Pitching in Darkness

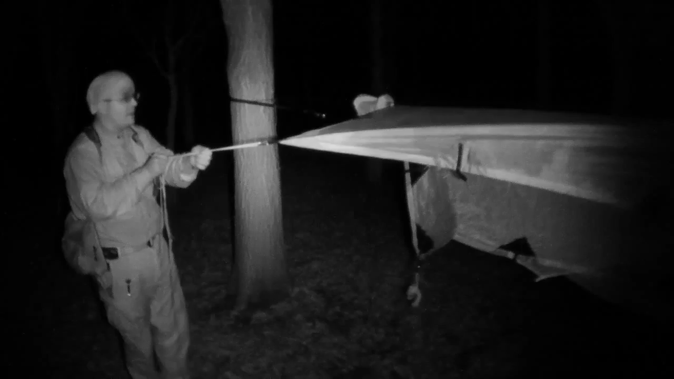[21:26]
So if I try and keep it about there, I think, keep it taut about there. I might go off camera. I think I've gone off camera, but all I'm doing is pegging the corner out as far from the hammock as possible. That feels good. That feels pretty good. So I'm just going to follow the line up. I should point out these are also glow-in-the-dark lines. Now they're glowing very dimly, obviously, because it's a night vision camera. You're going to be able to see them pure as daylight anyway, but these are glow-in-the-dark lines, which does help a great deal.
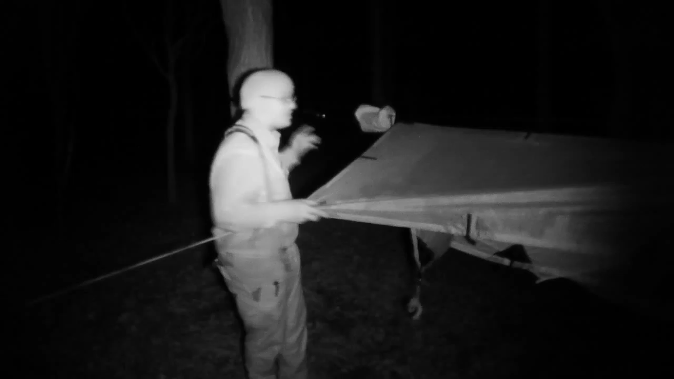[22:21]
I think these are the same trees, and this is my typical normal pitch. Now, I've got to say, that is actually a coincidence. I didn't deliberately walk into this woodland and find my pitch. That would actually be quite hard for me to do in the dark. I just seem to have gravitated towards it. Maybe I recognised the features with the trees or something,
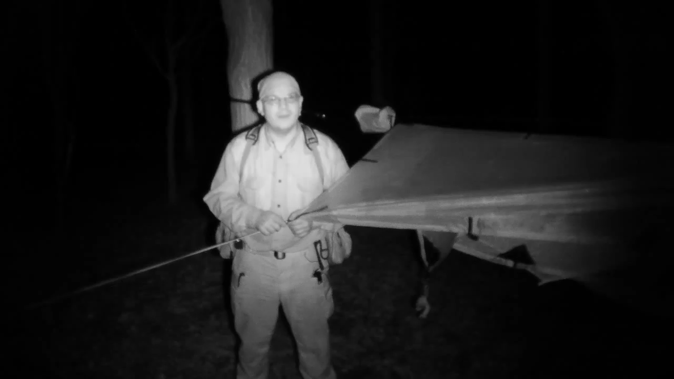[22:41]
but for some reason I've ended up at my normal pitch. All I wanted was two trees that were far enough apart with no obstructions in between. Anyway, so that's worked in my favour. Okay, so that looks like, feels like, or whatever, it seems like that's going to be a good taut pitch. So what I'm going to do now is I'm going to go and do the other four corners, and then we'll step back and we'll take you can take a look, I can't,
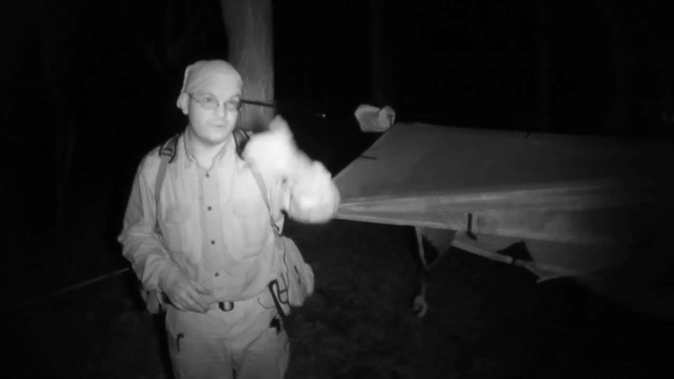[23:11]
but we'll step the camera back and take a look at the whole thing and see what you think. Okay? So I'll be back in a minute. Also, feel free to let me know what you think of this night vision equipment and how the quality is on the video and so on, because I actually made this night vision, or I should say modified a camera to be my night vision camera custom, so I've done this myself. So I only spent about 65 quid on the entire rig. Probably, no, maybe a little bit more than that, maybe 70 including shipping.